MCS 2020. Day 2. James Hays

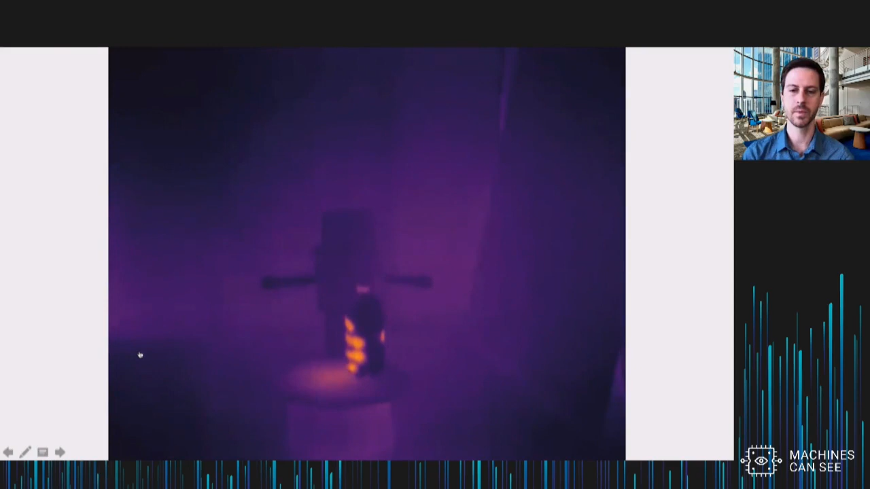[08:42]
We also capture depth at the same time, just so that we can help project this thermal texture onto the object a little better.
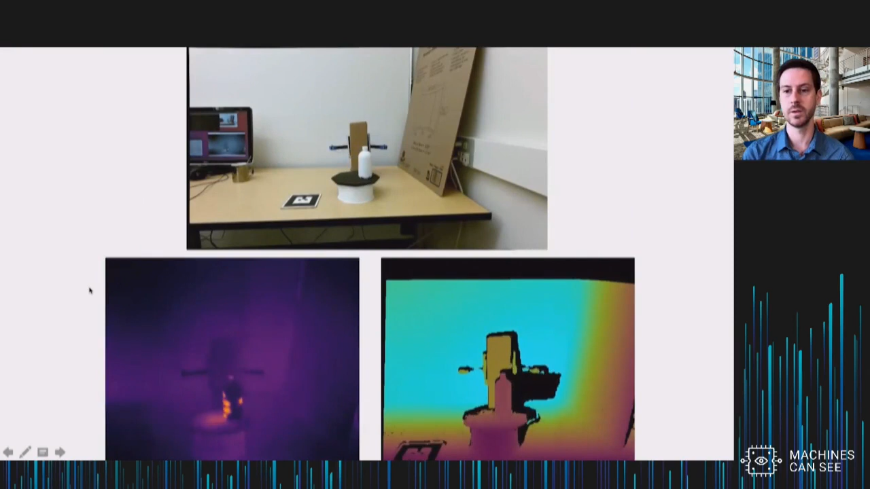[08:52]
Here's a visualization of that pipeline. We take these nine views, we recover the pose of the object at each time step, and then we project the thermal texture onto it. And we take these nine projected textures and make sure that they're agreeable through some optimization. And we get this contact map wrapped around the object, a camera in this case.
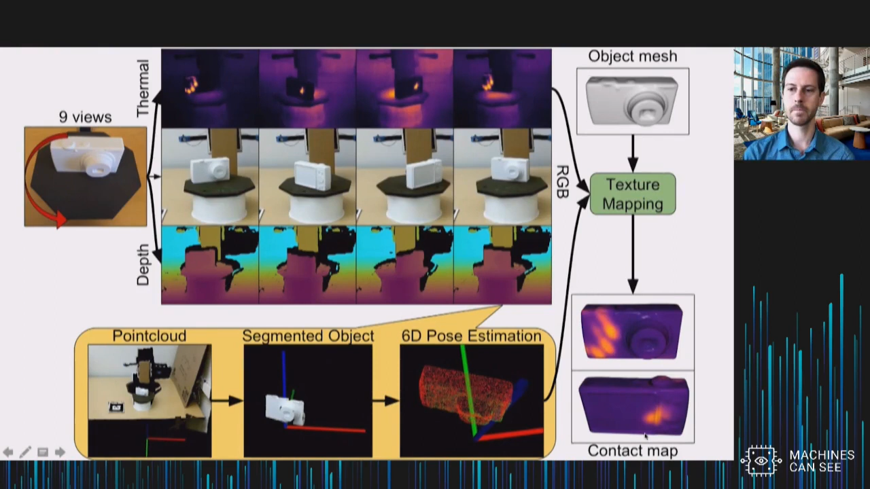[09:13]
Here's another example of one of these on a mug.
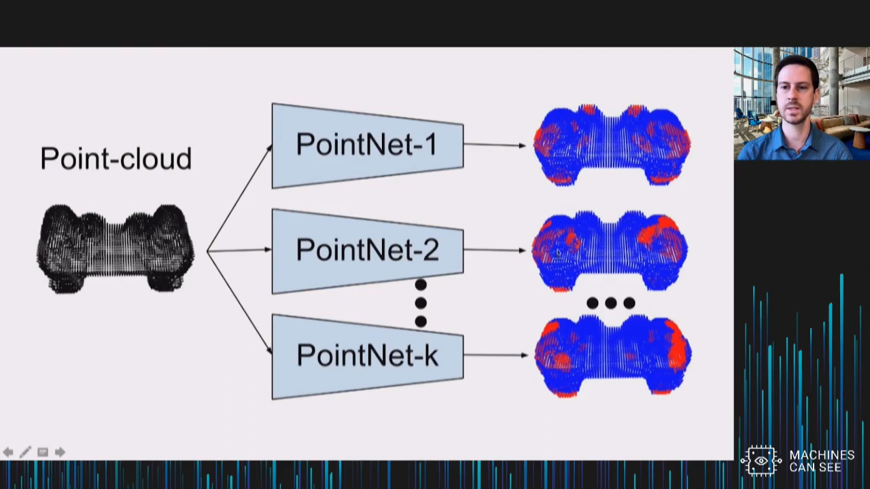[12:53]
So we've trained multiple models to get a diversity of predictions. I would say the predictions don't exactly look human-like in this case, right? They don't, you know, can't make out the fingers or the thumbs exam. Exactly. And again, we'll try to address that a bit in later work. And here's just an example of where we've held out an object.